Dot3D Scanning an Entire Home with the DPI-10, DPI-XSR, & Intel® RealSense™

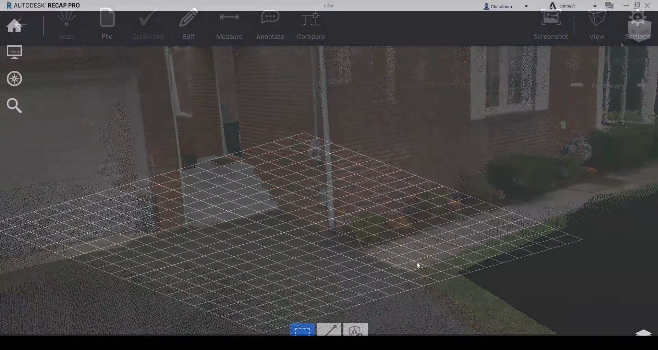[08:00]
now let's take a look at how it all comes together here in Autodesk recap starting from the bottom we
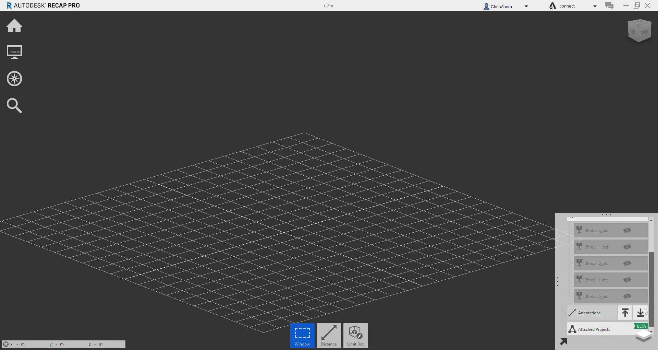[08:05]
have our Intel RealSense lidar camera L515 scan of the basement
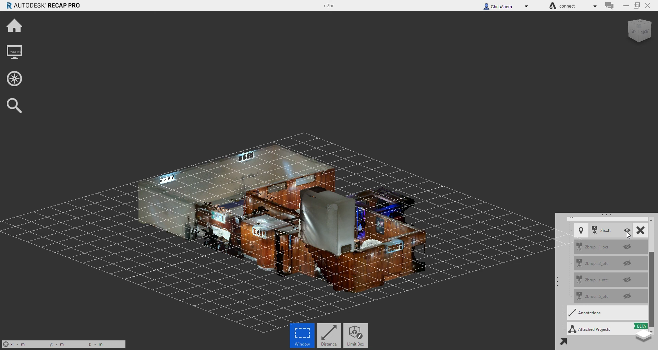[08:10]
capitalizing on longer range for interior only scanning next we have our two DPI 10 kit scans capitalizing on
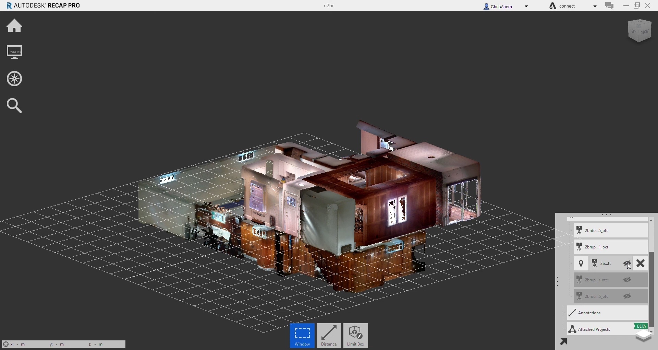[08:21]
maximum versatility and accuracy for primarily indoor scanning although it is worth noting that the DPI cameras can function outdoors just not in direct sunlight so shade morning evening etc next we have our DPI XSR scan of the bathroom capitalizing on close-range discrete detail of particularly tight
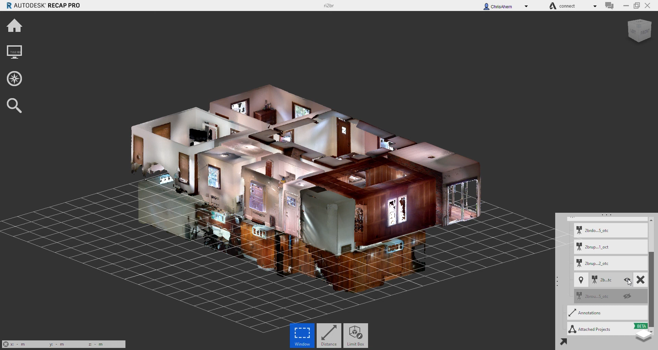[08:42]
spaces equipment and objects such as the bathroom here in this residential example lastly
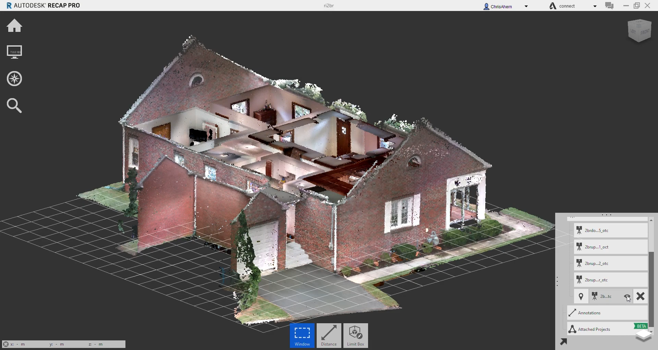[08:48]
we have the entire exterior of the house captured with a dot product calibrated Intel
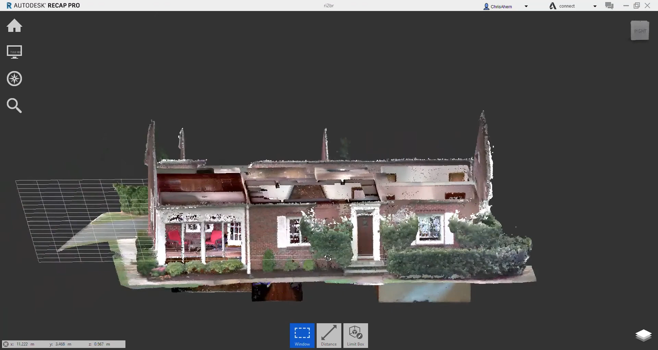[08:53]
RealSense D455 depth camera capitalizing on full functionality
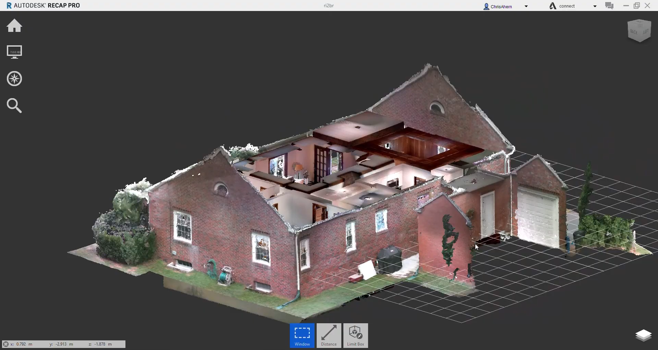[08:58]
outdoors even in bright sunlight as you see here all five scans
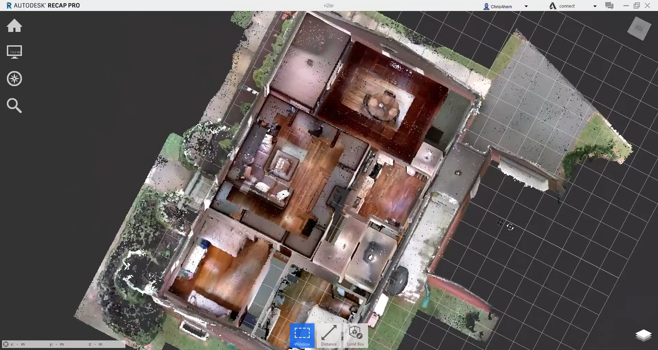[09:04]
stitched together incredibly well especially given that we just utilized the bare minimum of three overlapping April tags to link these scans together in dot3d for more information on